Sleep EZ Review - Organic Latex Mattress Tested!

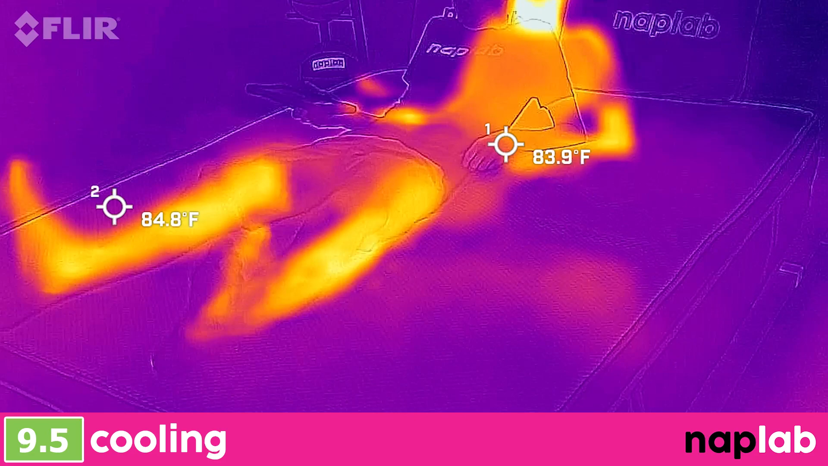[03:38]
To measure cooling, we lie on the mattress for 15 minutes, allowing it to absorb body heat.
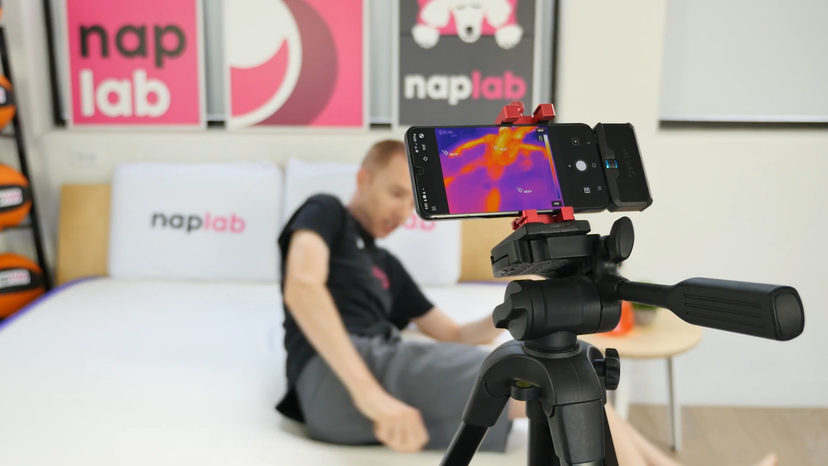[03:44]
Then we get out of the mattress and take periodic measurements of the surface level temperature. Our tests show how the mattress retains and releases heat and overall cooling performance.
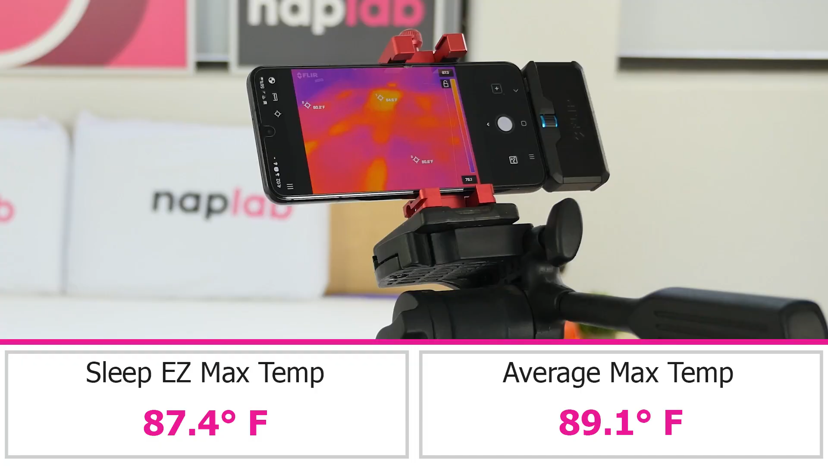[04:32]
Both of these measurements were notably better than the average based on all of our mattresses tested to date.
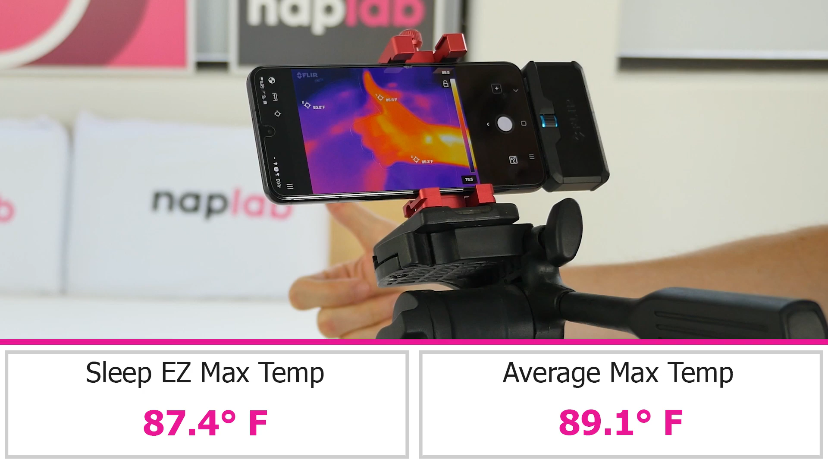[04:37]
When we consider the complete picture of objective data, subjective experience, and material analysis, I'm confident in my assessment that the Sleep Easy mattress has excellent cooling performance.